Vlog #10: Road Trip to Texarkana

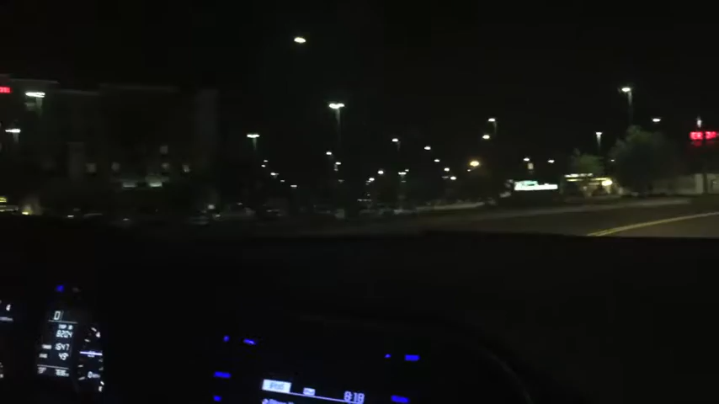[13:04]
okay first we're gonna go to we finally got here we are pulling up to the hotel are you trying to go right there? are you trying to go first? I'm looking for the conventions we could probably just they're connected so we can just go drive all the way around
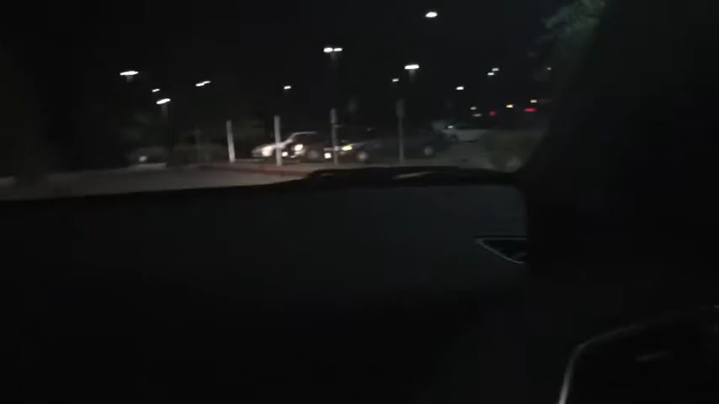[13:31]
you've arrived yep here it is oh wow the commission is like right there is that your stuff?